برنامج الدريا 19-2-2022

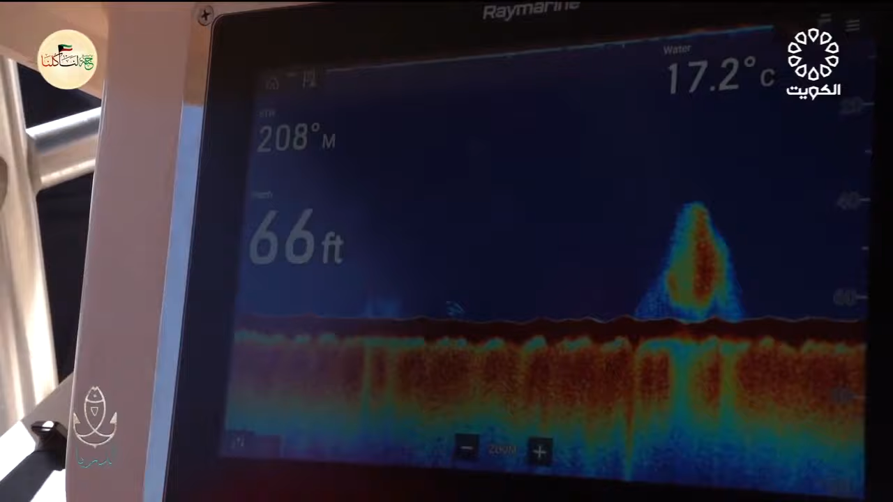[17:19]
On screen: depth 66 ft, water 17.2°C
الكنعدة قاعده تحت، لو تلاحظون لو ترجع باك شوف اذا في مأراس،
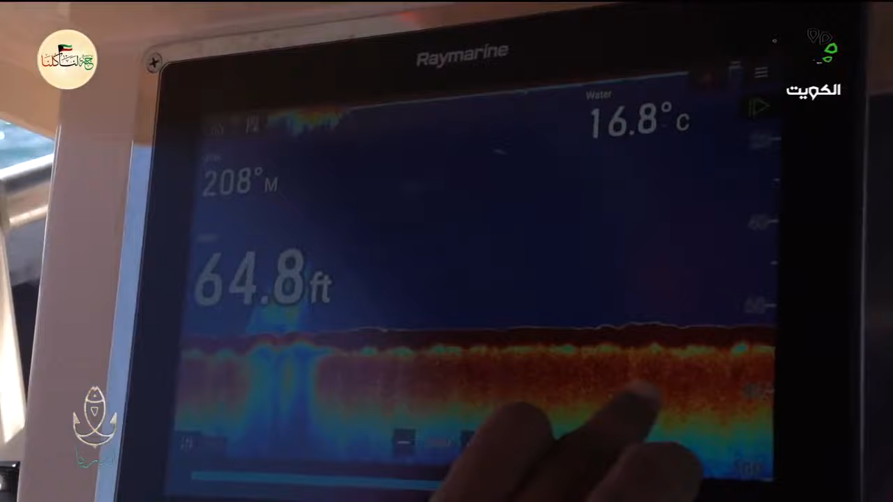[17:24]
On screen: depth 64.8 ft, water 16.8°C
ما ادري اذا في راس مرينا عليه بعد.
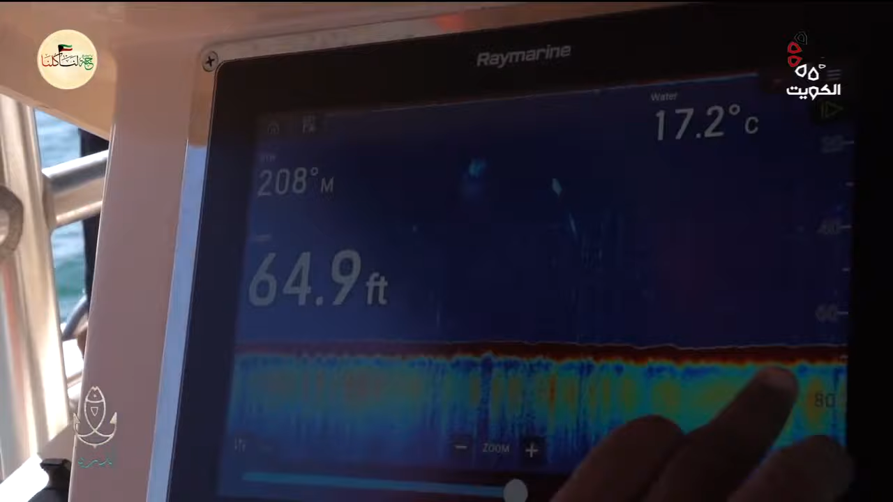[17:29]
On screen: depth 64.9 ft, water 17.2°C
فشوي نزلنا البورد تقريبا 5-6 قدم، افضل قياس تخلي 10 قدم عن القاع،
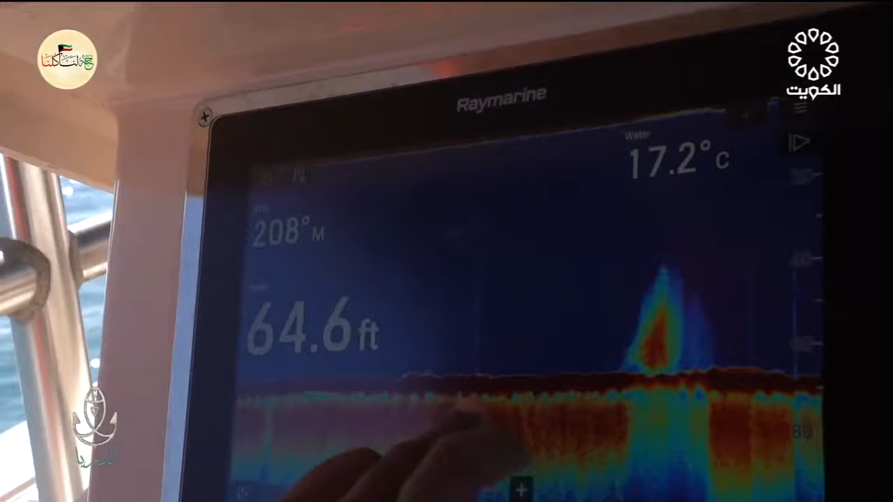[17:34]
On screen: water 17.2°C
ثروه 3 متر افضل شيء حق بحر الفرد.